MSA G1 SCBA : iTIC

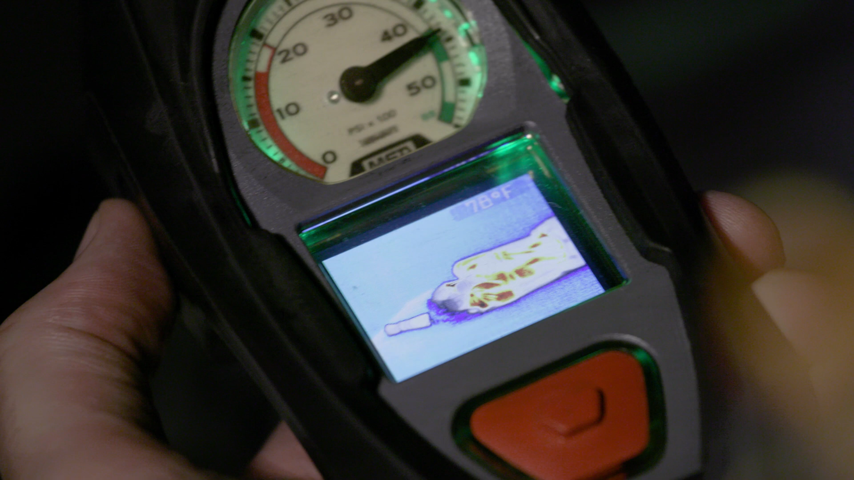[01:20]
To change the color palette of the screen, press and release one of the green buttons until you have reached the desired color.